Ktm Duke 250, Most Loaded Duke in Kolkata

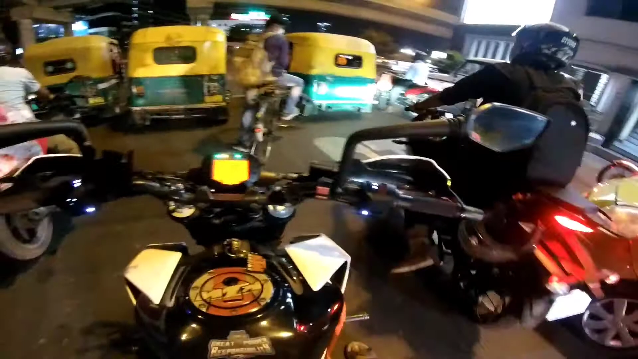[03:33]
so obviously frame sliders and all.
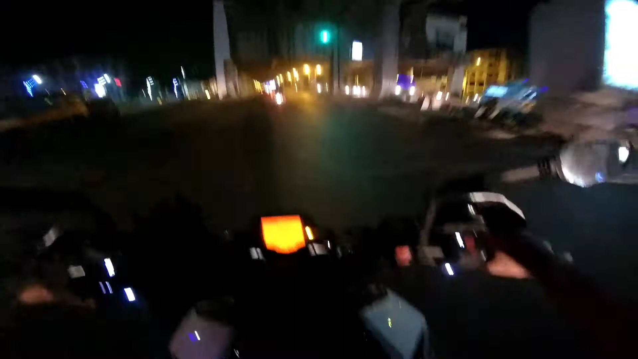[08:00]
thing first is the heating issue uh 250 cc wise i can feel the heat uh second of all is the meter meter looks a bit dated so that is for sure that is for sure but uh uh analog type is basically meters